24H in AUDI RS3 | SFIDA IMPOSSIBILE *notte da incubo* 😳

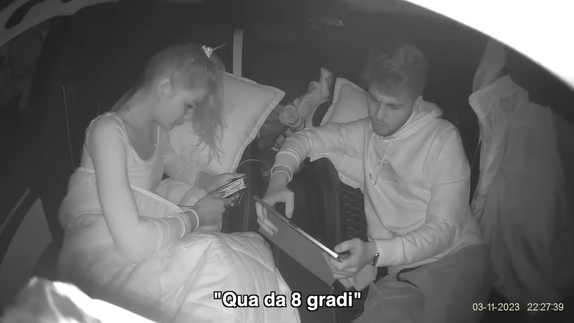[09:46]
Da 8 gradi Arriveremo a una minima di 4 gradi Viola crolla nel sonno quasi subito Mentre io rimango sveglio per tutto il tempo Fuori è pieno di
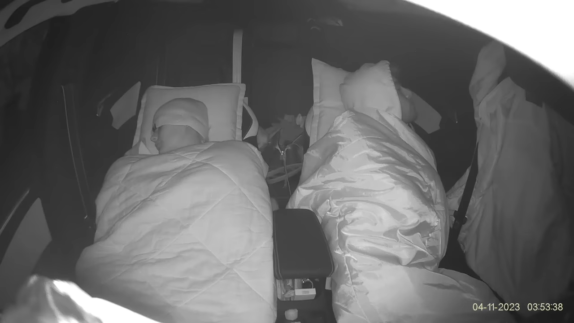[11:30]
Sia io che Viola ci svegliamo E cominciamo ad allarmarci Sembra fatto apposta Ma tutte queste auto parcheggiano esattamente accanto alla mia Io giusto in caso Esco dal sacco a pelo e mi preparo Ma fortunatamente il conducente non ci mette molto Esce dall'auto e se ne va via Stavo tremando dall'ansia e dal freddo Non avevo dormito letteralmente niente Ed essendo la seconda volta che succedeva questa cosa Da questo momento in poi rimango sveglio per tutto il tempo Dormendo in auto per meno di 2 ore complessive Viola fortunatamente riesce a riposare E poco prima delle 6 del mattino la sveglio